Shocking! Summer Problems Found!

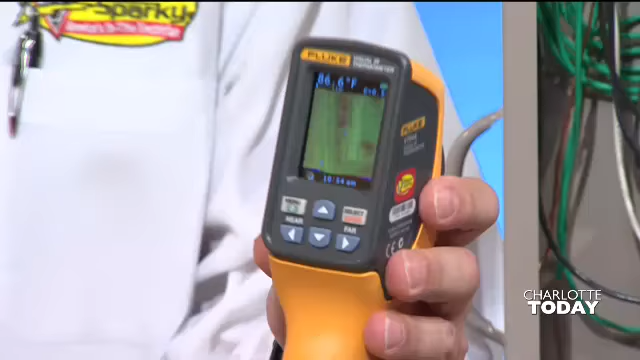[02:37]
See, a lot of times with the naked eye, you can't see heat. So we'll shoot the panel, and if our A.C.